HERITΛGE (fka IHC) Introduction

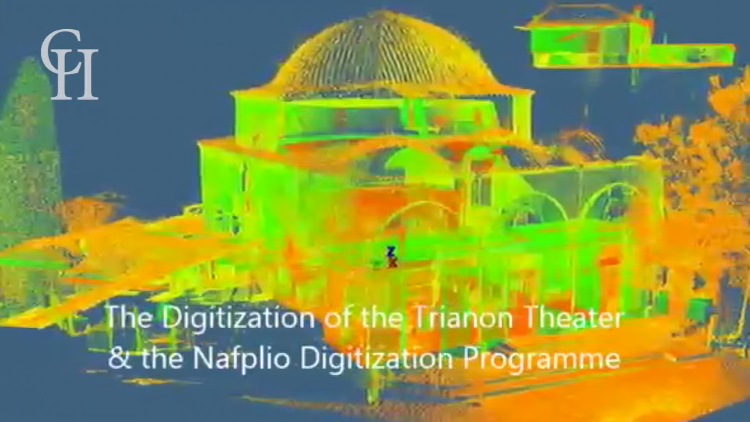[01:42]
Learning to digitize archaeological sites and historical buildings,
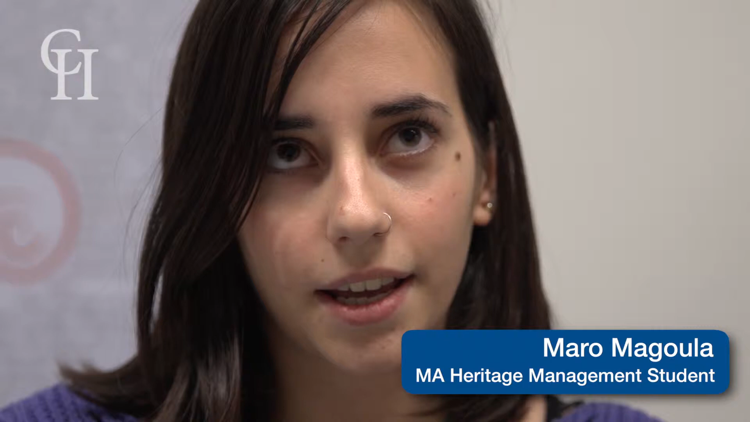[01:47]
it's kind of the new thing in heritage management right now. You learn how to use this data.
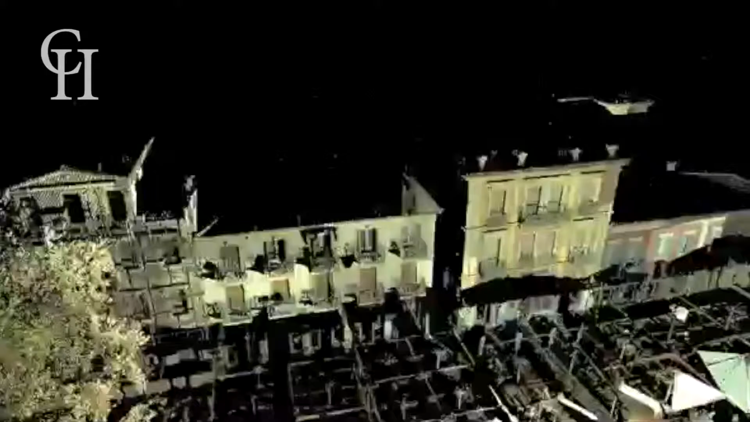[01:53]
There are many possibilities.
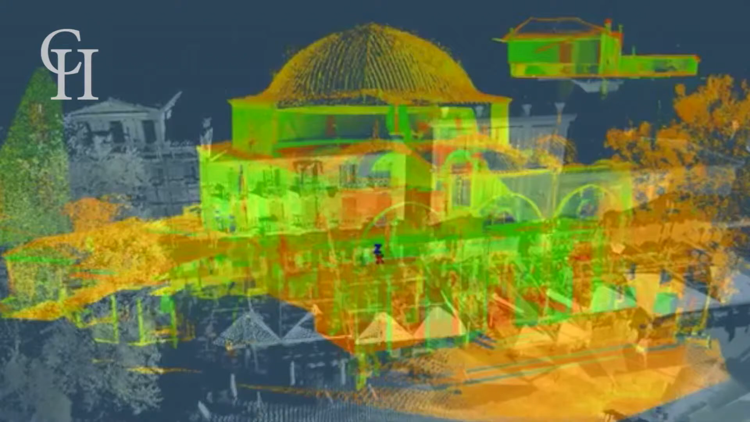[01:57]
You can recreate an entire building in your computer,
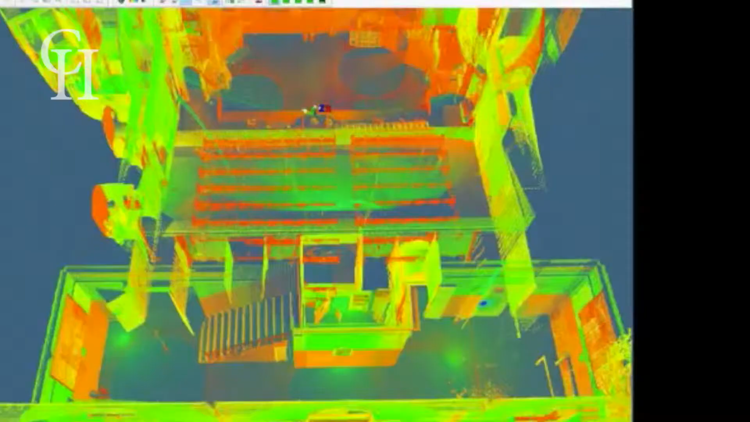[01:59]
or someone from the other side of the world can visit
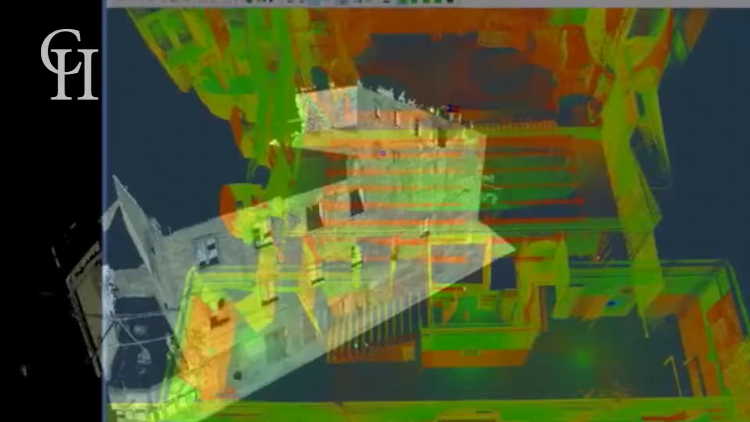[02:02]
a building and see its details and its architectural characteristics.